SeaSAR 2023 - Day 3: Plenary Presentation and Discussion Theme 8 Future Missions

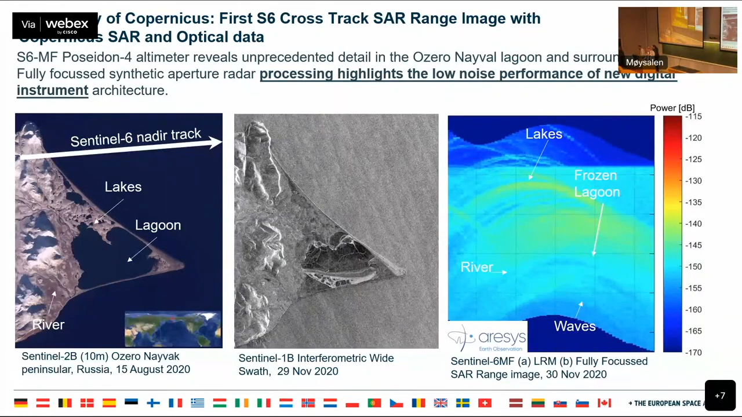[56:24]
that's it okay so we'll start with this one this is a quick example of the first image that we processed using the nadir altimeter this is a sentinel 2b image from azura in the evak and here's the sentinel 1 corresponding image roughly about the same time and this is the SAR image that was acquired here in in the low resolution mode but then when you actually click hopefully this will work yes so we can now retrieve quite a nice image now this is over
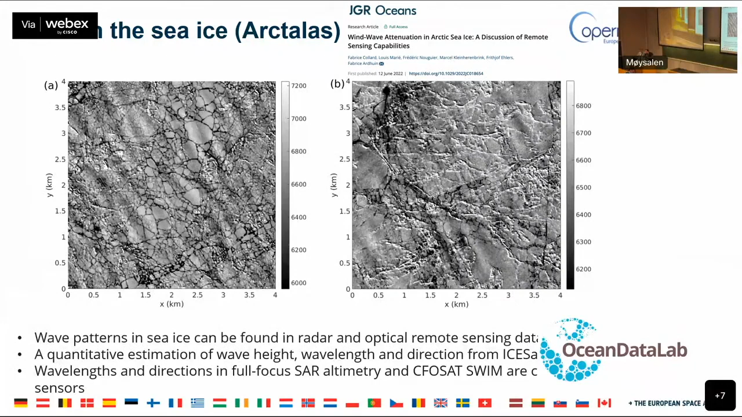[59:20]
rare observation under sunlight because a large part of the the time is under the in the night or under the clouds so uh so actually uh that's why the the sentinel 6 sentinel 3 and sentinel 6 fully focused SAR can be very helpful to uh to look at the wave propagation in the sea ice so of course you have the the flipping between the left and the right part of the uh of the track so this is something that uh we are looking at at the moment how to uh
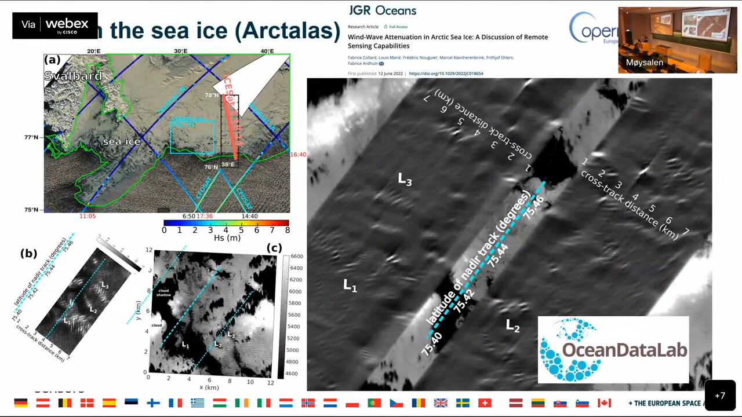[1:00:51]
this one also now this this is uh estimation this is from only uh one um one
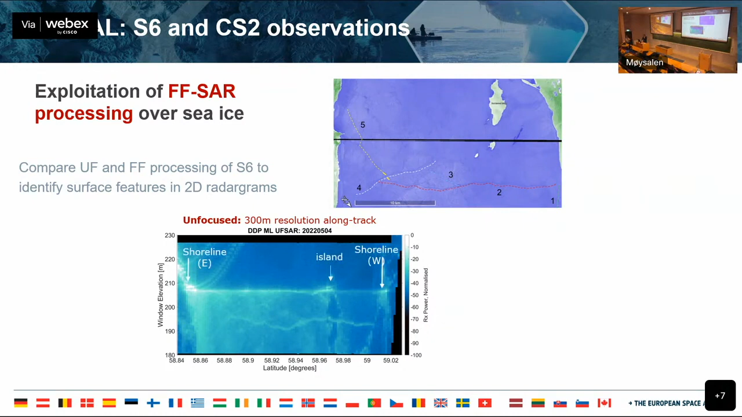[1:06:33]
yeah we can sort of identify big fixtures yeah but then we have this folding um but um as long as the features are clearly um uh placed in one side or the other uh we are able to retrieve uh pretty much um um and well um what we want um to detect uh thanks to the fully focused so this is um quite an advantage that we will look at uh
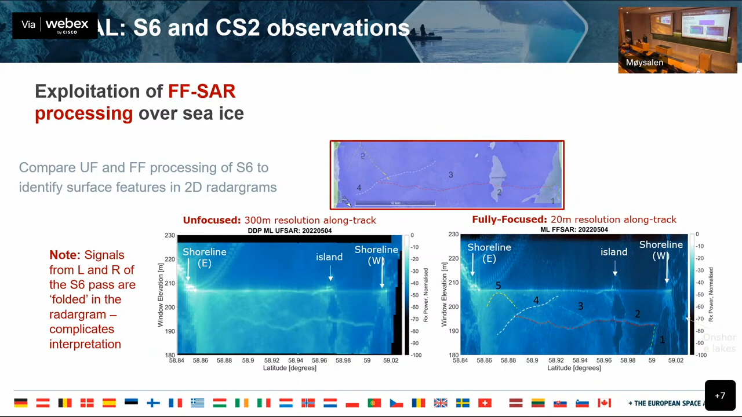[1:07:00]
just single with single alternate if you um now consider also
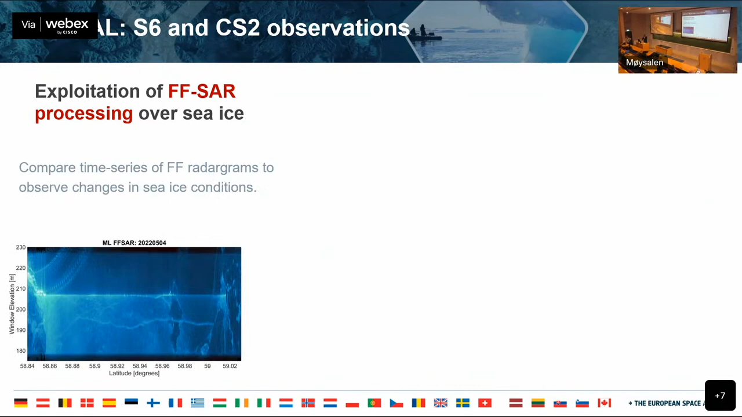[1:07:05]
um time variability so we would have uh uh also the the availability uh to monitor melting season all the different cis conditions that we would have uh with um different um
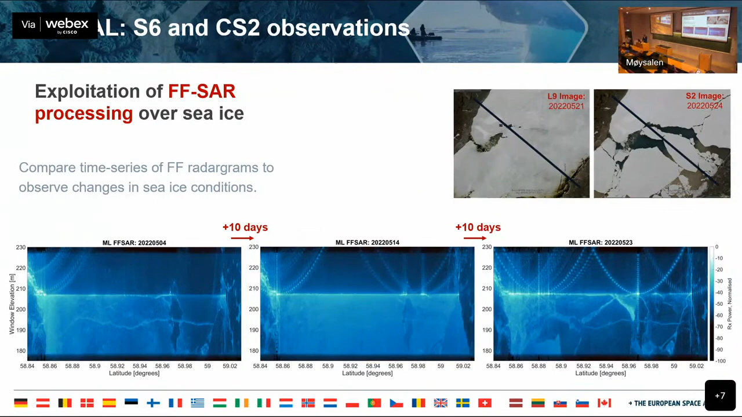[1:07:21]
thicknesses and and also uh gaps so we have here when the ci starts breaking all the different surfaces that we would be able to classify and then yeah just another geometry so we would be able to see with more detail when we have a leads crossing the ground track so the top one is the conventional delay doppler and the bottom one is where we have the fully focused and we will be able to uh make some
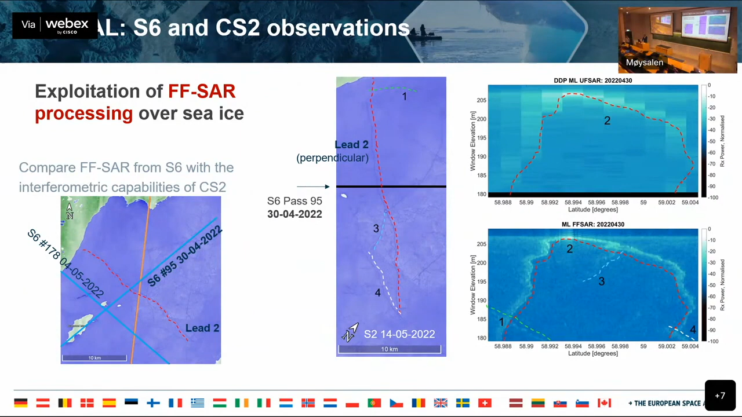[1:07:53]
better estimates of uh position and and characteristics of the leads and also if we incorporate now the second channel that uh will have uh or will allow us to do interferometry we would see here in the bottom plot where we have the phase difference from the two antennas uh you could see here uh yeah go back you could see here the the particular uh the transition between um a yellow
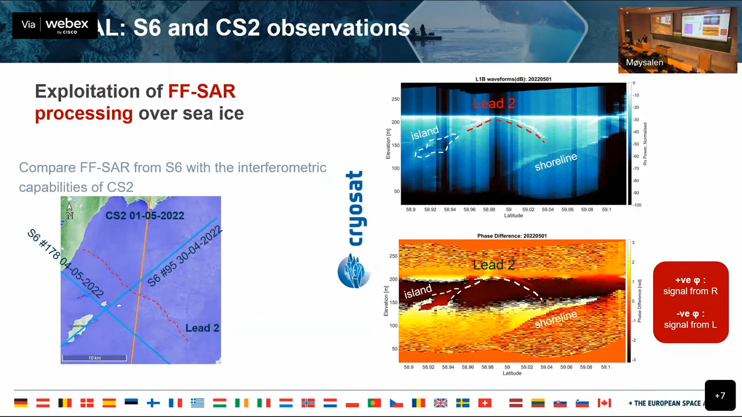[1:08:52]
features like the island here shorelines so this is quite um uh fully exploration of uh both uh interferometry and fully focused now looking at uh yeah open open sea
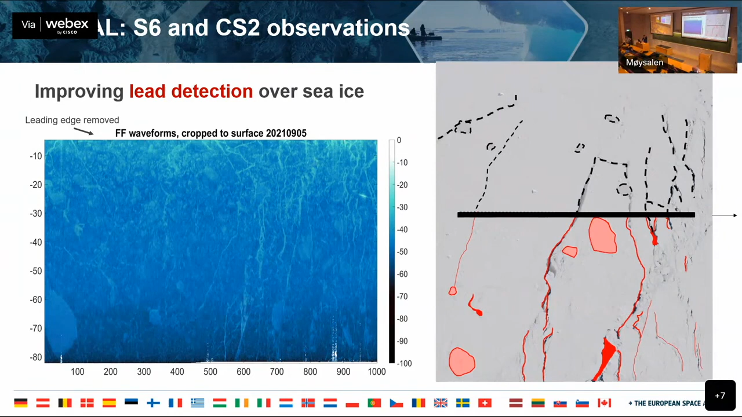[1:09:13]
more or less all what we can identify from the optical image and we can also see several features on the radagram so we have removed the leading edge here just to focus on the trailing edge and
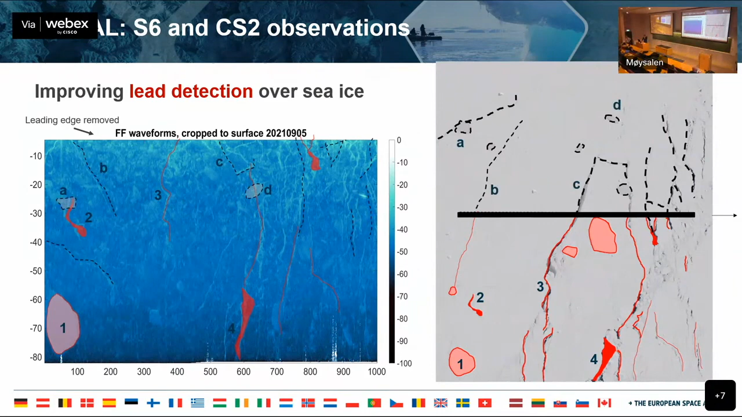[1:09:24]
we are able to to to have this uh classify and we would be able to make some uh machine learning or or incorporate new techniques uh or image processing uh just